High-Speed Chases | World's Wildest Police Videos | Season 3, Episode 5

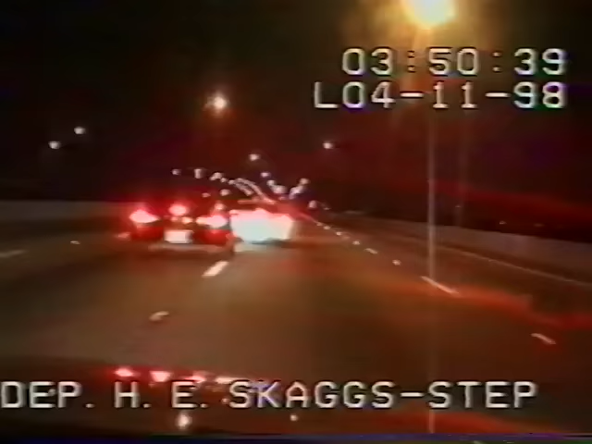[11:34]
A triple-digit dash down a Florida bridge. Bumper cars at 90 plus. And motorcycle mayhem. Ooh, he just about lost it there.
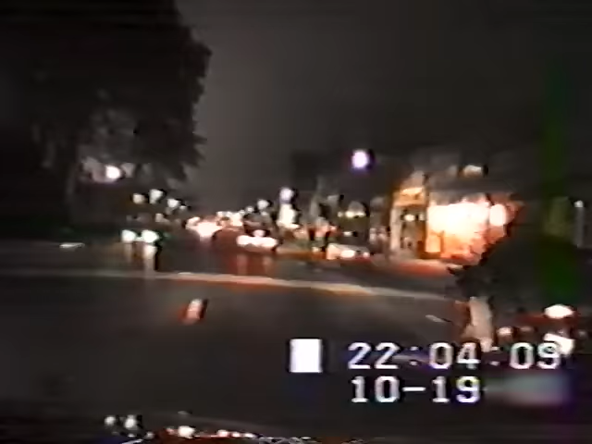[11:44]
At full throttle. When bad guys have a need for speed. He's gonna cut the meat in. Good guys will do what they have to do.
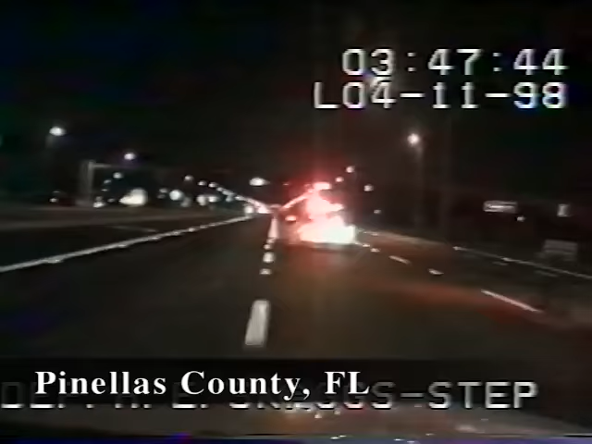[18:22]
When a black Camaro charges across the county line, three sheriff's deputies take over a tire-burning chase.
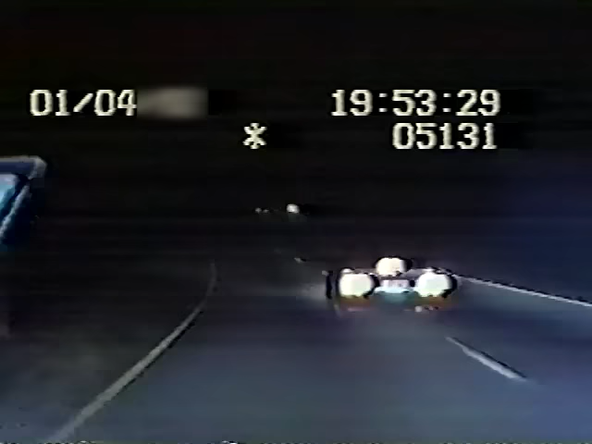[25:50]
Sheriff's deputy Randy Hollifield takes the lead on a hot pursuit. Going by the split. Going by the split. Here it goes, Springfield Traveler. The two suspects are wanted for 70 home burglaries. Deputy Hollifield isn't going to let them reach 71. He taps their buffer. It's a warning that this deputy means business.
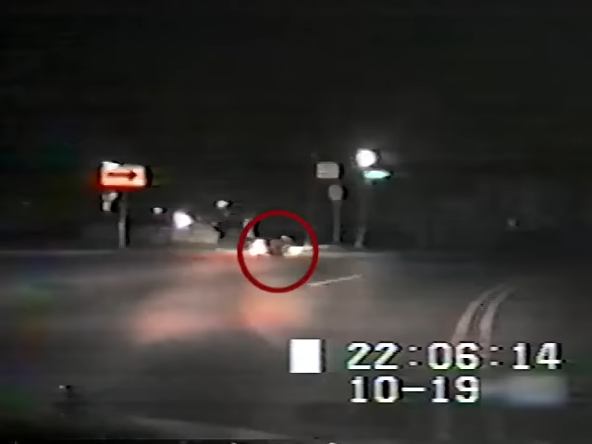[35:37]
But amazingly, they're on their feet and running. He's on foot. They tried to disappear into a nearby neighborhood. But the officers nabbed them within minutes.